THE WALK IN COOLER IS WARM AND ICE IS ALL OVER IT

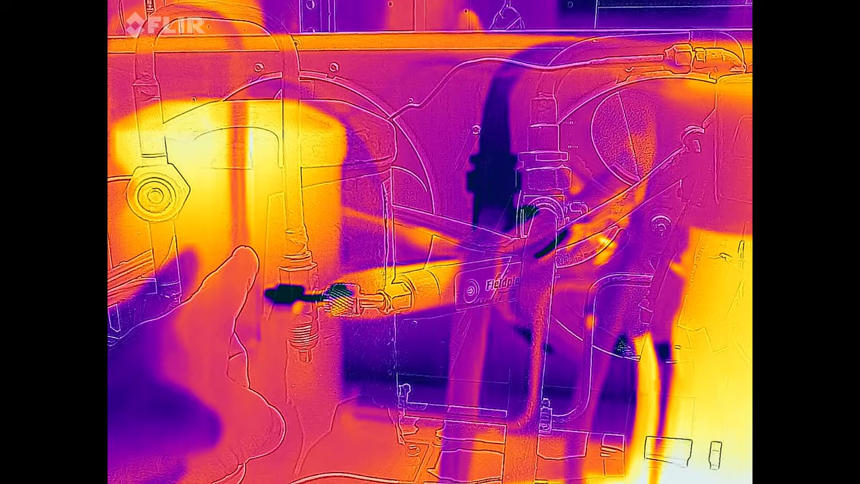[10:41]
All right, so if we look at the receiver, we already heated up with a heat-producing device. The liquid level's right at the three-quarter mark.
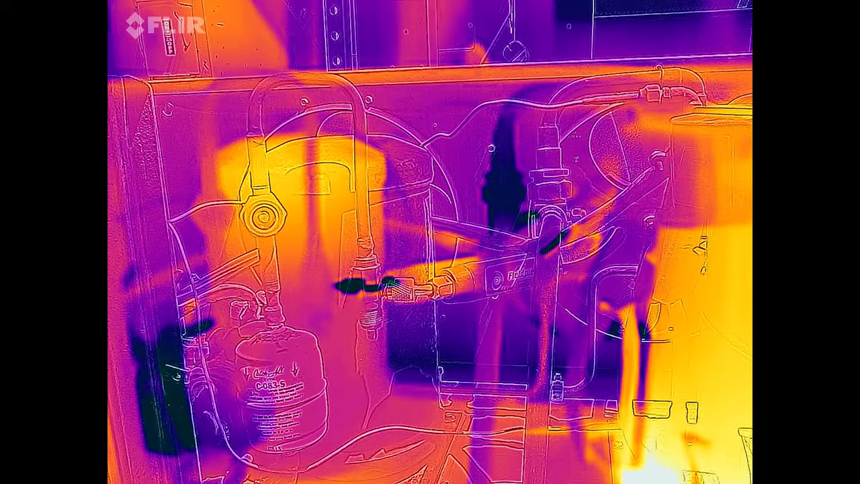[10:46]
That way, you know, we know that that's the maximum amount of refrigerant that we can put in that system.
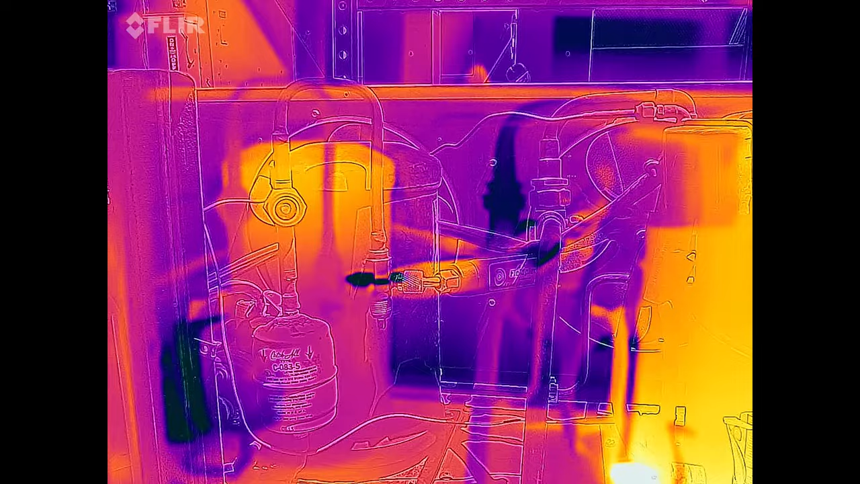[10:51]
All right, I marked the liquid level for the next guy. That way, he knows that's where it's at. This thing is doing everything that it possibly can.